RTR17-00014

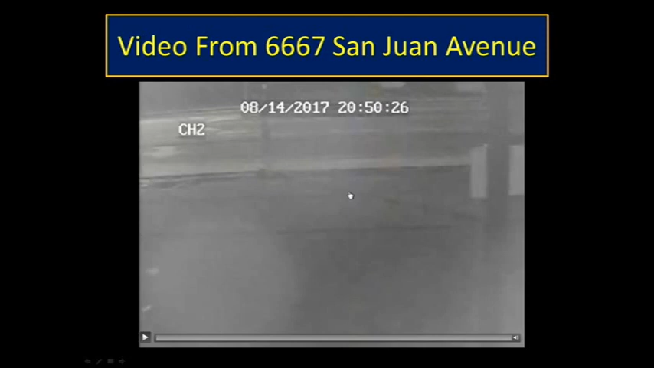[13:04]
was located and it captures the suspect's vehicle, some traffic and then the suspect's vehicle and then the two officer vehicles as they come up on San Juan from Lane. In the top right corner, as the officers set up, you'll see some activity.